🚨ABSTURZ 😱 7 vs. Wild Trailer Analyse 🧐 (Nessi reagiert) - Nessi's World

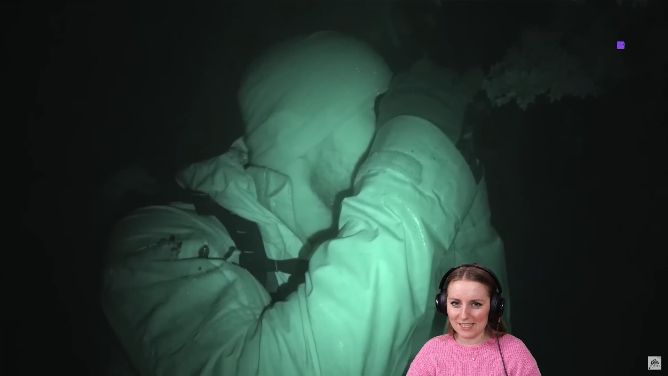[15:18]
Oder? Jetzt seid ihr euch gar nicht sicher, ob das Fritz ist oder nicht. Das ist doch Fritz.